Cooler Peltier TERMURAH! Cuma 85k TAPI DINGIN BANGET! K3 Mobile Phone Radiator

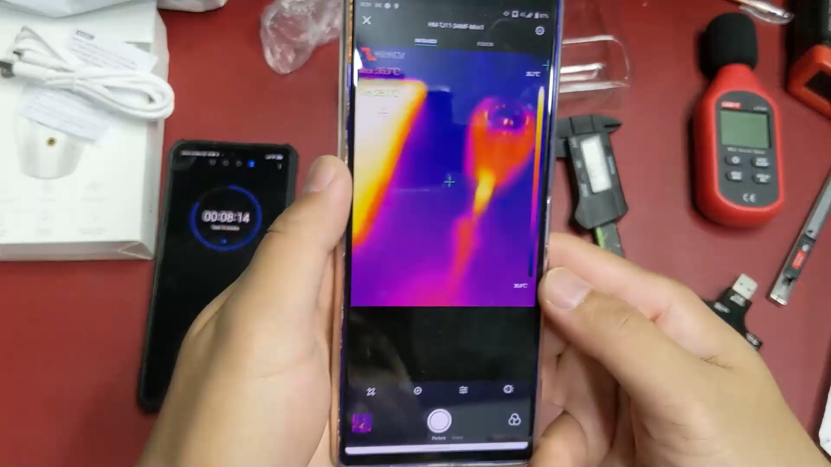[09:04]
Kecilnya keliatan Panas ya Panasnya di 3,4 34
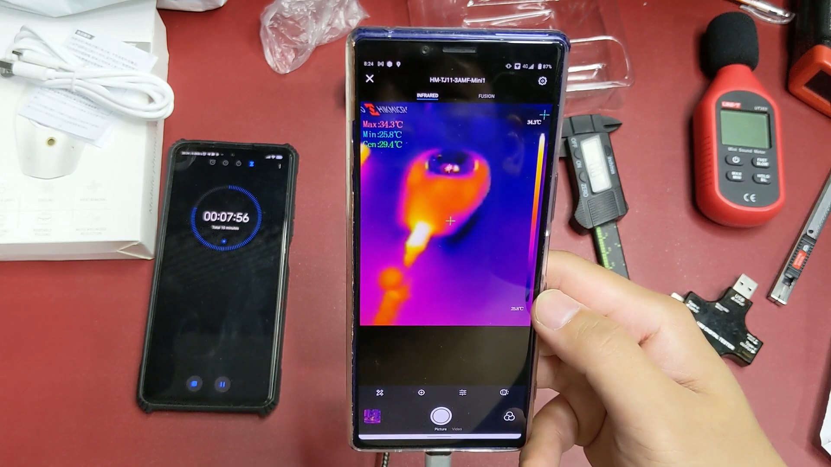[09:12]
On screen: spot 29.4°C, max 34.3°C, min 25.8°C
Celsius Ini di Menit ke Menit ke Menit ke Dua Sorry Kita cek Ini udah 6 Udah 7 derajat 7,8 7,7 Lumayan ya Jadi 7,7
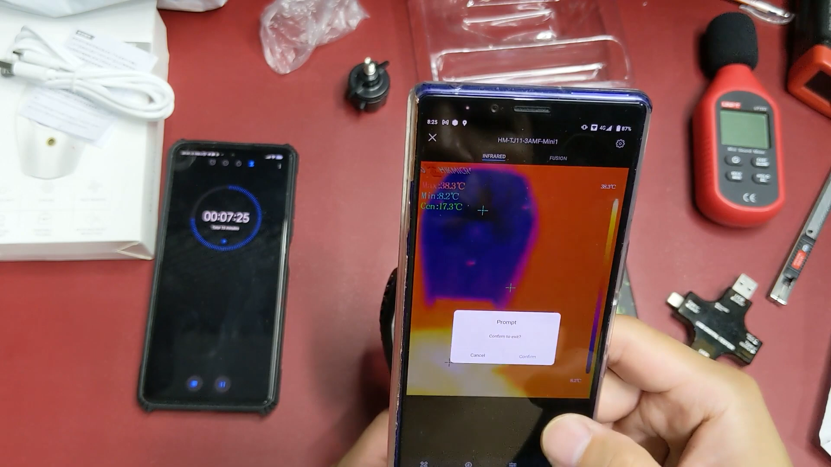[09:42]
Oke Gue coba Kayak ini Jadi Antara 7,7 Sampai 8
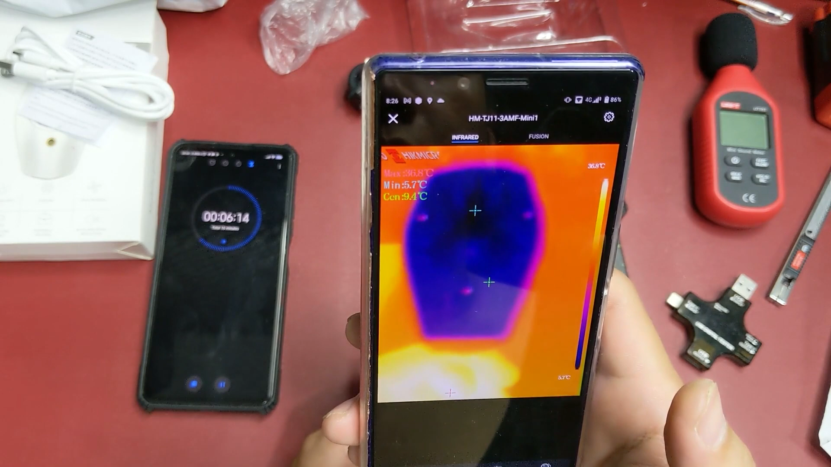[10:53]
On screen: spot 9.4°C, min 5.7°C
Jadi ada kelebihan Juga Untuk yang Paddingnya kecil Paddingnya kecil Dia penyebaran dinginnya Sedikit Jadi dia fokus Di Sininya aja Jadi gak kebuang Gak kebuang banyak dingin Ini Kasusnya mirip Di DL 03 Kalau gak salah Itu bahkan Sampai di 4,4 Bahkan sampai Di 4,4 Di menit keempat Ini lumayan sih Oke
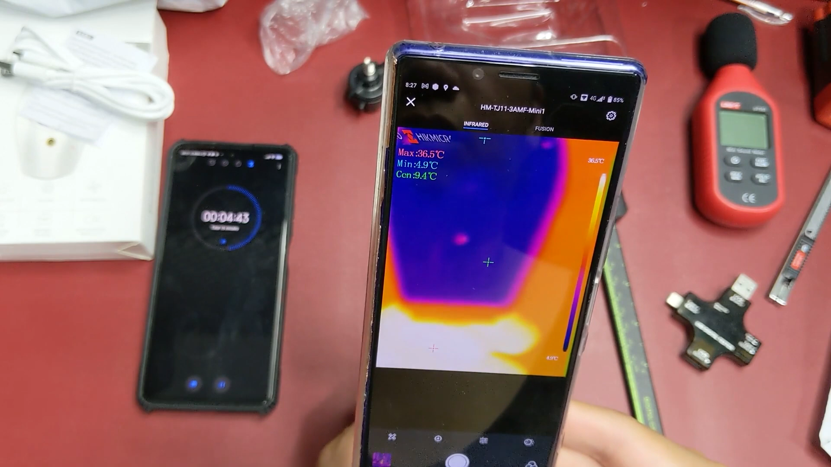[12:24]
On screen: spot 9.4°C, max 36.5°C, min 4.9°C
4,4 Dan di titik Bawahnya itu 10 4,8 4,9 4,7
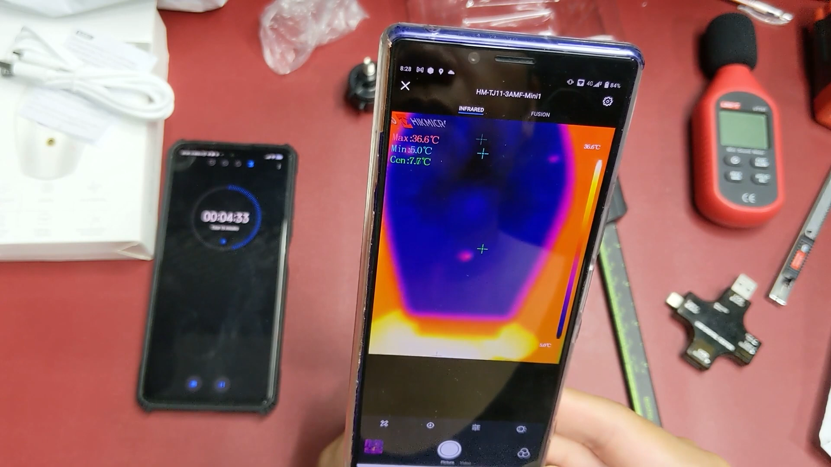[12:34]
On screen: spot 7.7°C, max 36.6°C, min 5.0°C, scale top 36.6°C
Kelihatan ya Di titiknya Jadi Kayak ada segitiga Seperti itu Mungkin ini Gara-gara Pastanya Kurang Kurang rata Kemungkinan Kelihatan ya
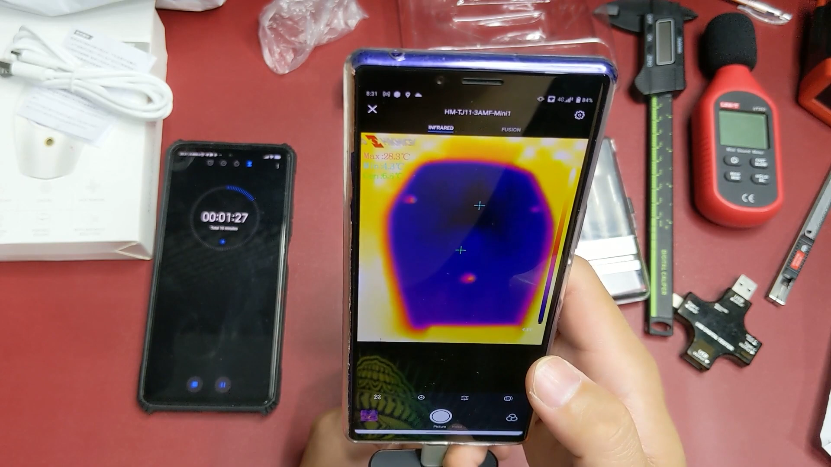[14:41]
Gue rasa 10 menit ini Gak cukup Sampai ke titik Tertingin ya Menurut gue Ini dingin banget Ini lumayan ya Gue penasaran Gue gak kelihatan kameranya
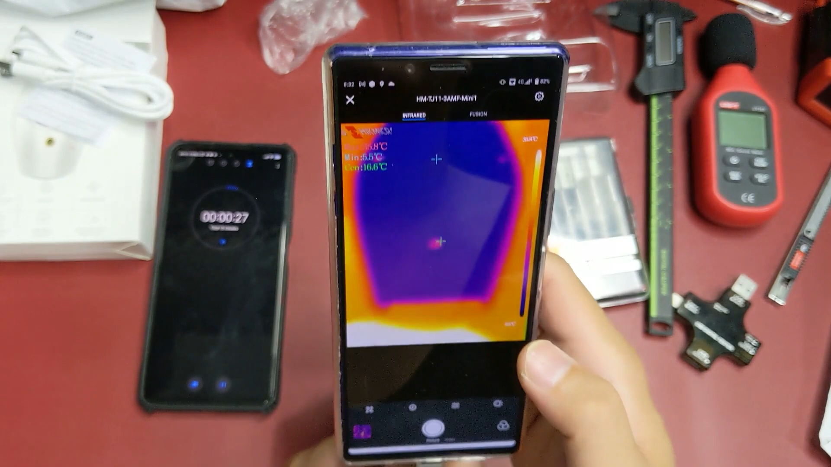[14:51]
Ini kelihatan nih Min Max Lihat aja
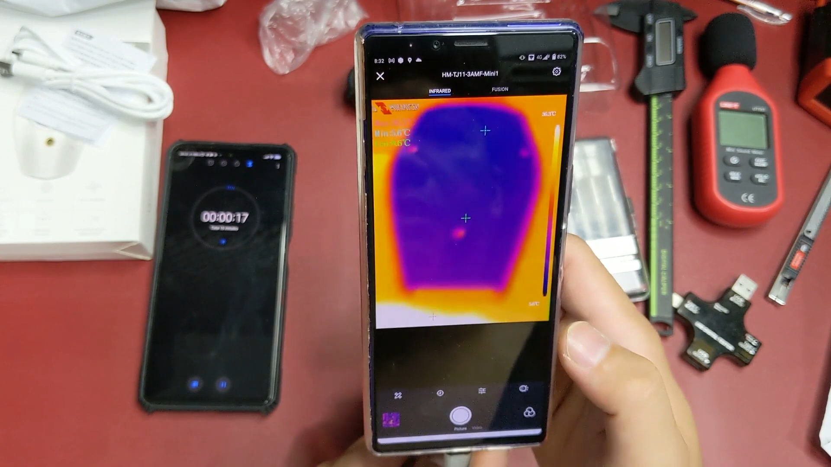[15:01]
Lihat aja yang mini Oke Coba Sesuai gak